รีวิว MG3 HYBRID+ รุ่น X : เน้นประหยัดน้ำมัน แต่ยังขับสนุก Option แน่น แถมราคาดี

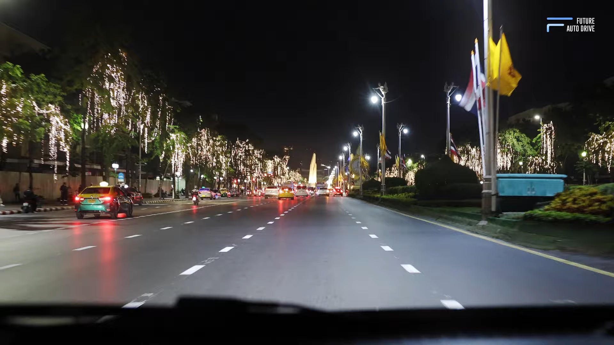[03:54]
เราขับรอบๆเมืองนี้นะคะก็